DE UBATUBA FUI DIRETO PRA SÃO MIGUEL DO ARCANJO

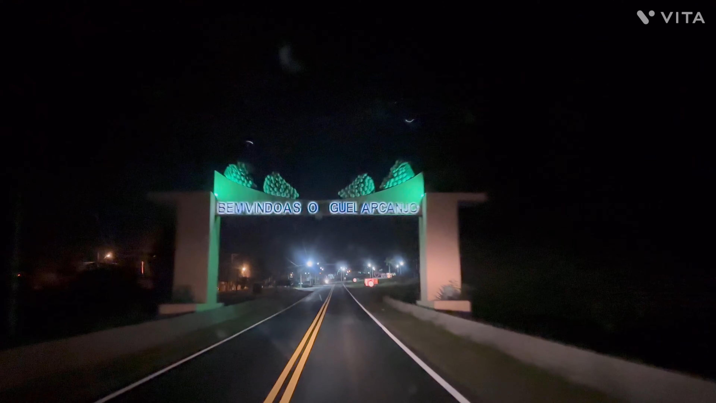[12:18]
Chegamos na cidadezinha Demorando, mas cheguemos
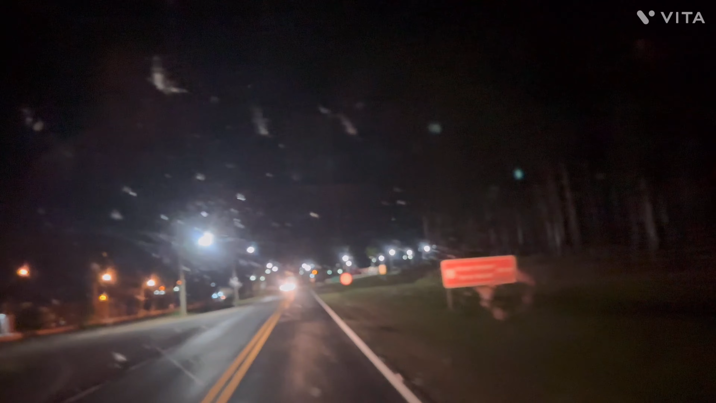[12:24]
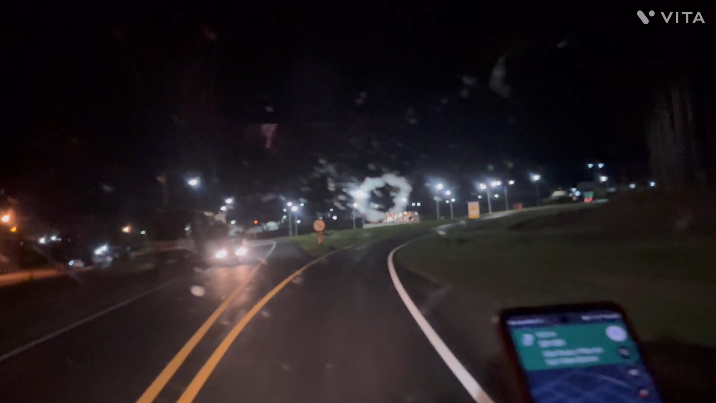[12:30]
São Miguel do Arcângelo, meu jovem
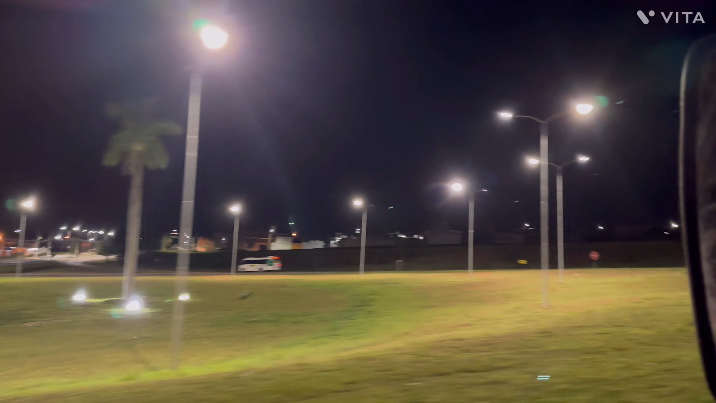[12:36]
Bora vir na roça agora 14 km
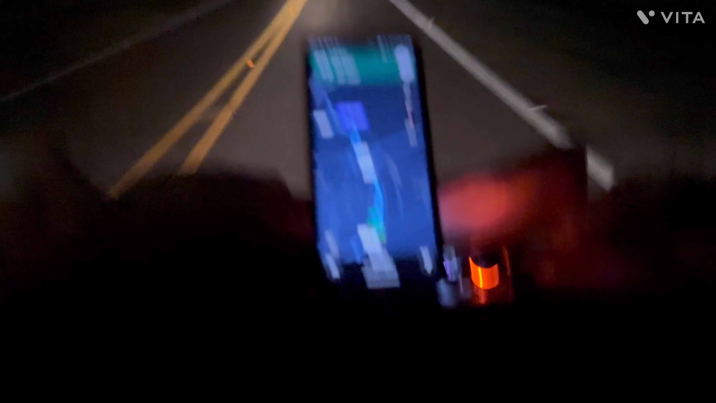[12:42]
14 km a roça, eu disse Bora vir, bora vir que o pessoal estava esperando O pessoal estava esperando Atrasadinho Exatamente 10 para as 8 da noite E o pessoal vai esperar Vamos lá Vamos lá Carregar e voltar ainda Estamos aqui
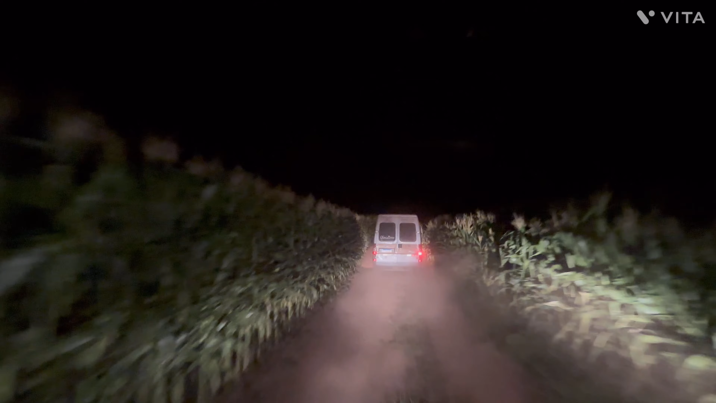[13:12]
Com o guia me levando No lugar lá de colher milho No lugar lá de colher milho Possível É Miliaral bonito, galera Miliaral bonito Chique Verdinho Chique show E o poeirão Esse poeirão Termina por dentro e por fora do caminhão Na cabine,